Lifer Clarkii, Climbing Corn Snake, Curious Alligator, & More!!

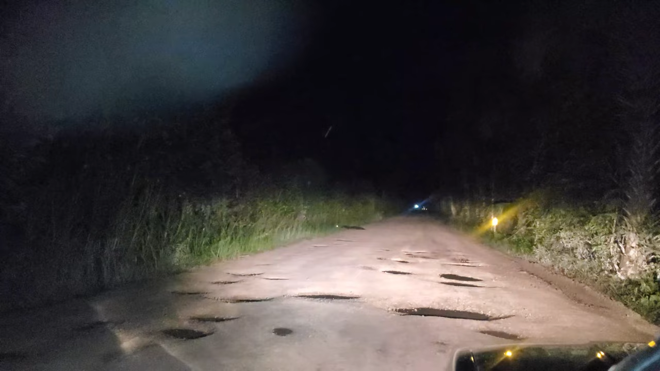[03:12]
over there let's make out zoom in a little more there's an alligator that's on the road at 11 30 at night we'll get closer to this sky and see what he does
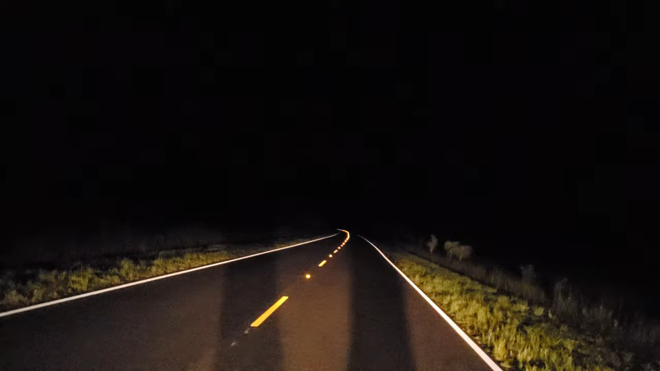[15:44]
is on the road right now all right people it is quarter of 1 a.m.